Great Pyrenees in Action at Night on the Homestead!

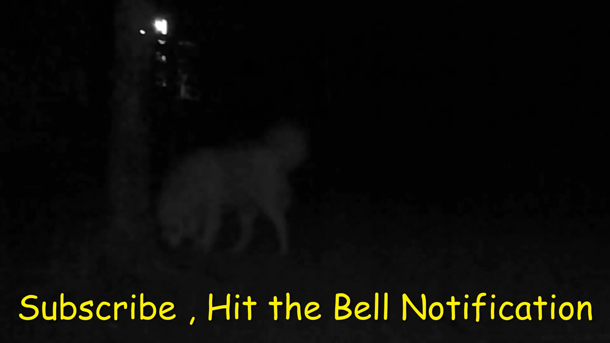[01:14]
What is it? What do you hear? What do you hear, Logan? What do you hear, Logan? What do you hear?
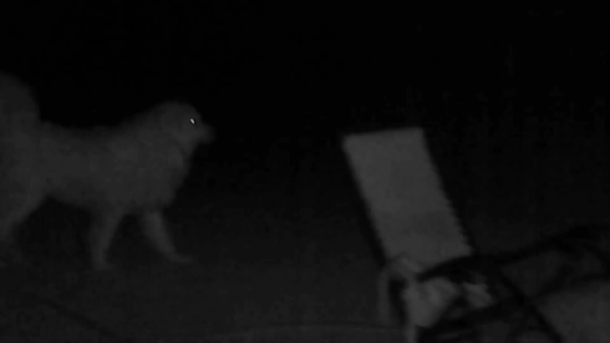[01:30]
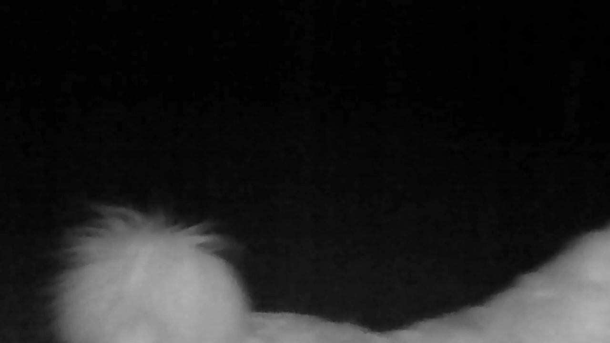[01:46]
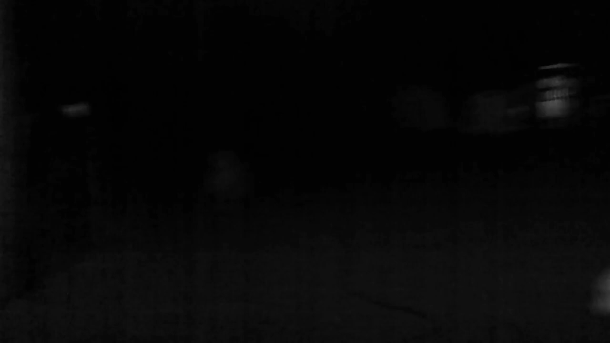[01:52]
Now this is a typical Pyrenees, this is pretty much how they guard the property, he just came from the front, now he's going all the way down to the back, they bark,
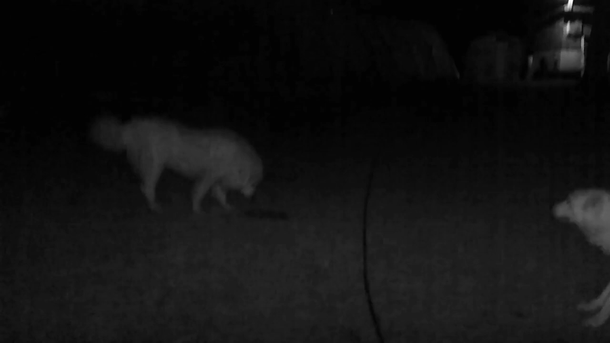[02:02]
they patrol, they wander around, that's pretty much what they do when they bark, they let the coyotes know that this is not a safe place for coyotes, most coyotes around here are smart enough not to come on my property, so yeah my dogs patrol, I say about 7 or 8 acres,
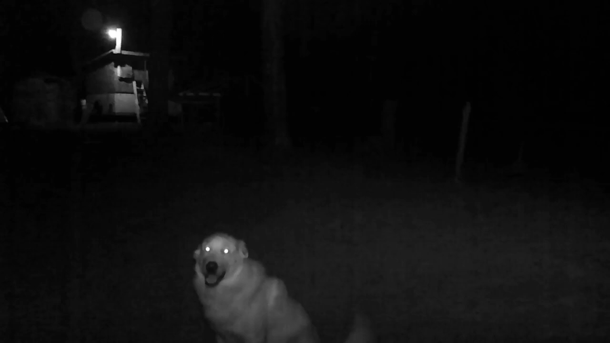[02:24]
immediately around like all of my horse's paddocks, my pig pens, my chicken coops, my dogs pretty much patrol that all night long to both of them, that's Logan over there, I don't know if you can barely see them, that's Stormy sitting there, and they just ran from the paddock that was way up on the other side of the paddock, or horse's paddock,
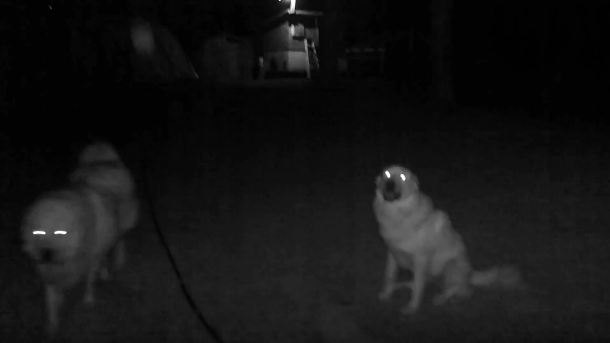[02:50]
which is about, I don't know, 600 feet from here, 700 feet from here, so yeah that's where they were because there was coyotes off in the distance howling,
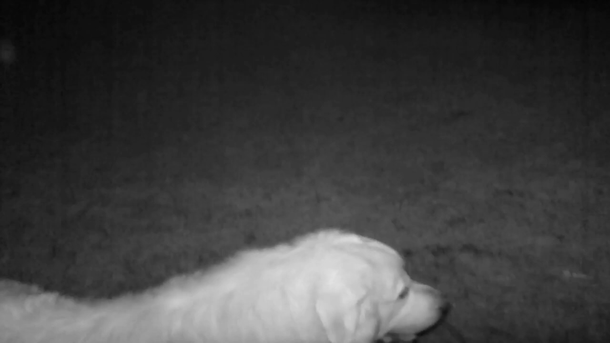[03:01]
and these guys want to make sure that coyotes know that they're here, so yeah, their job is not just to, well their job is not really to attack anything, their job is to deter, and warn coyotes that this is not a safe place for them to come by,
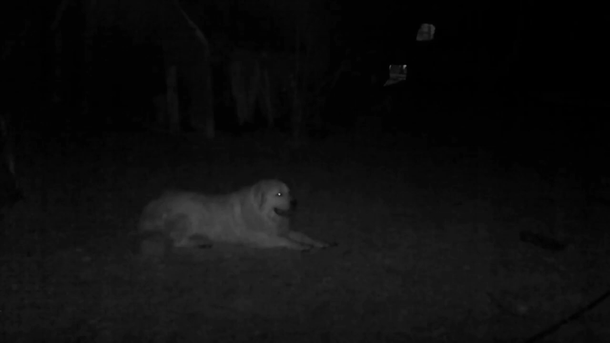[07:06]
yeah, he don't really care, but he's never killed one, he drives them away though, he do not let anything on the property,